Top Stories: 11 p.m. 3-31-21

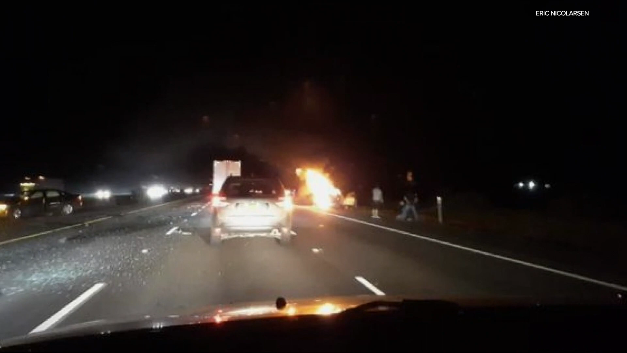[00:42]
We just got these pictures in from the scene. You can see here one vehicle in flames. We don't know yet how many people have been hurt, but investigators do expect this to be a long closure. Now to that incredible story of survival.